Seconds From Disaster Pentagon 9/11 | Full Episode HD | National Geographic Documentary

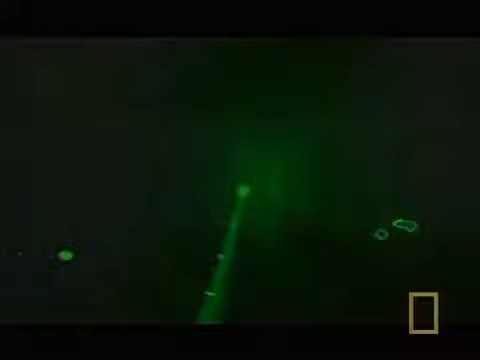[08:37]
It was an unidentified plane to the southwest of Dulles, moving at a very high rate of speed.
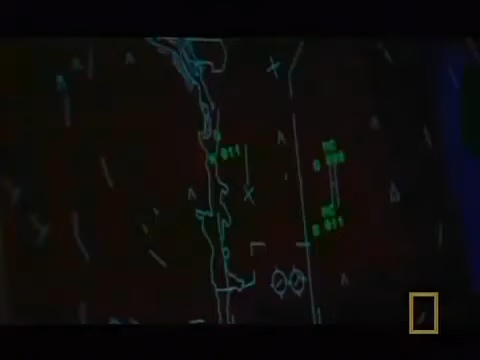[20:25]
With the transponder off, American Airlines Flight 77 is reduced to a small blip on the radar screen.
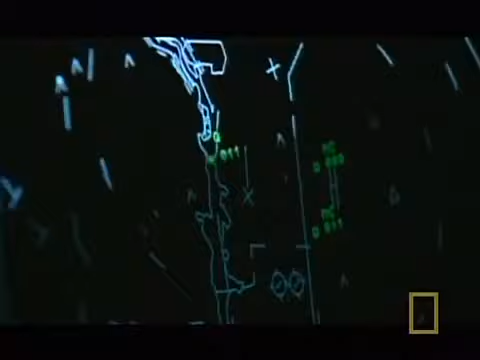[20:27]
They no longer knew which aircraft on their radar was American 77.